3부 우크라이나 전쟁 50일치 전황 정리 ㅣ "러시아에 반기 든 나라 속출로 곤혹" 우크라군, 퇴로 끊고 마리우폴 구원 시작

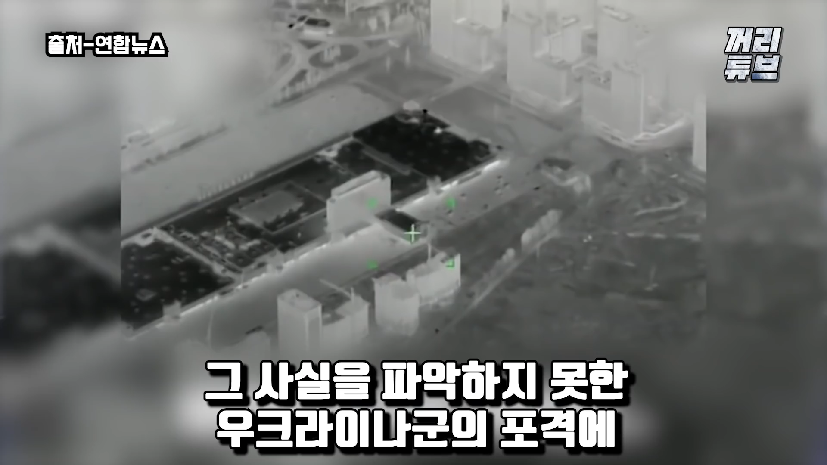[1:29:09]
러시아군이 물러났음에도 그 사실을 파악하지 못한 우크라이나군의 폭격에 민간인이 사망한 것이며